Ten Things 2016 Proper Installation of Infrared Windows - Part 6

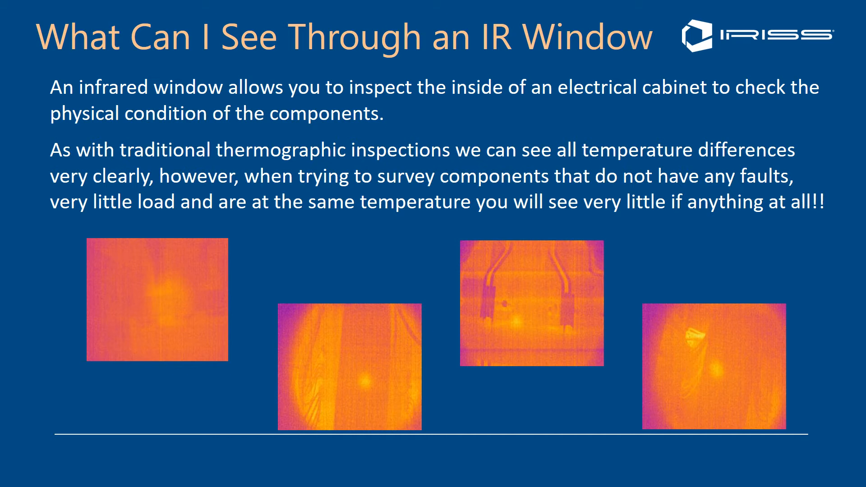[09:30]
tune the image have very small spans and and see very small anomalies but that kinds of experience if you're inexperienced formographer trying to find a problem for a window when the things are equilibrium well trying to find if there's a problem or not should we say um is is not that difficult because really one thing you need to consider is that
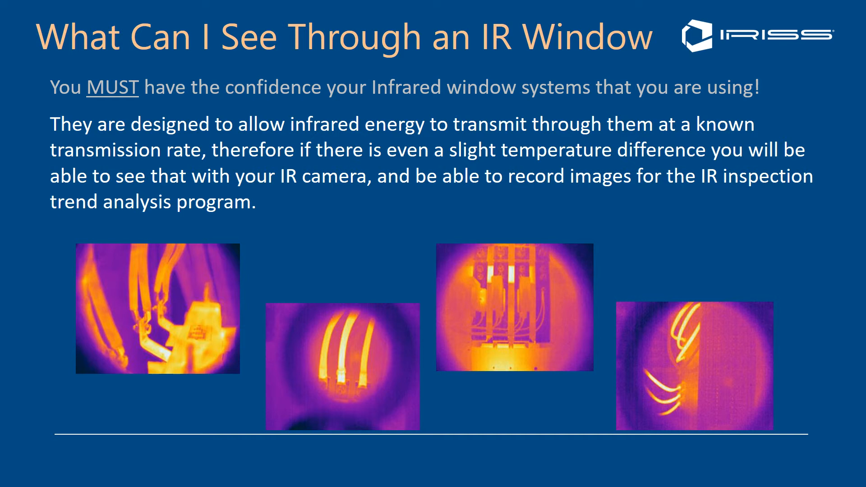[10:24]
through lenses now if you're using crystal lenses um and they look cloudy and everything else there are some considerations there that you might want to be careful or be mindful of but if you're using the iris polymer lens systems these things do not degrade if you don't see a problem that means there isn't a problem